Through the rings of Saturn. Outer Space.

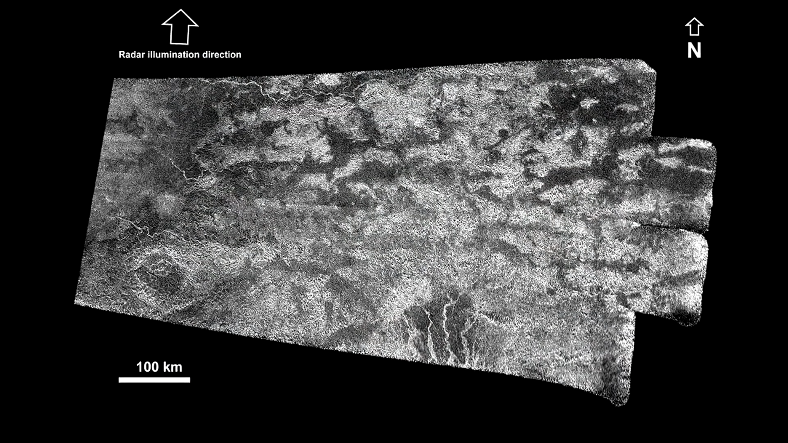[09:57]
or were quickly smoothed over by intense wind erosion.
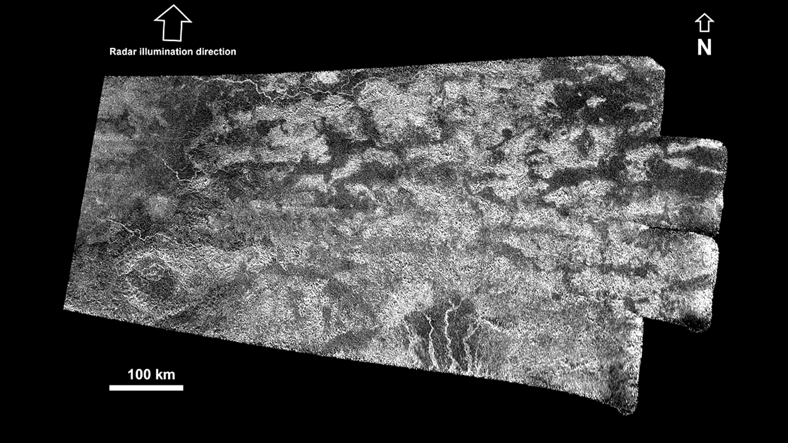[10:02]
The surface of Titan in the temperature latitudes is less contrasting.
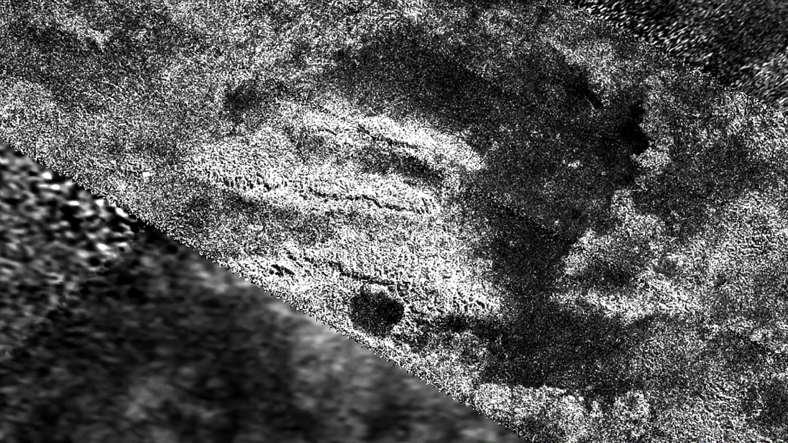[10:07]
Titan has distinct indications of volcanic activity.
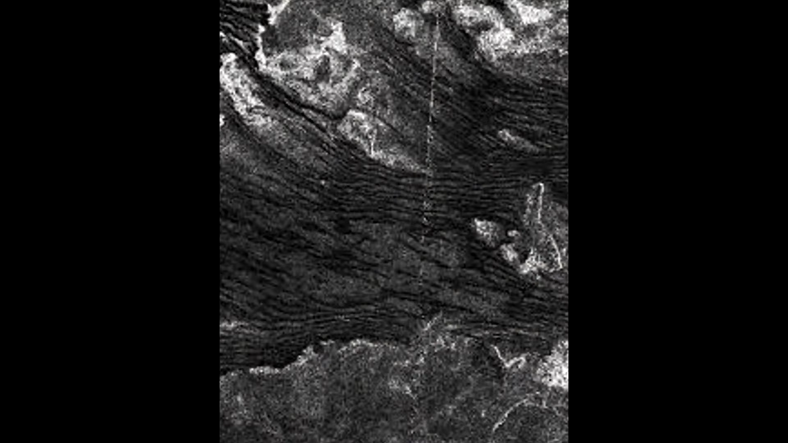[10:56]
The depth of the seas ranges to several hundred meters. Studies of the sea, Ligia Mare,
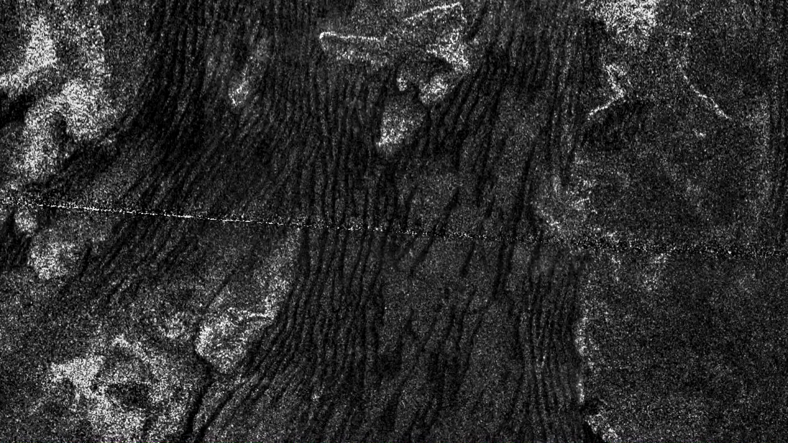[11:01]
have discovered an unusual feature: bright island-like objects that appear and disappear in some radar images.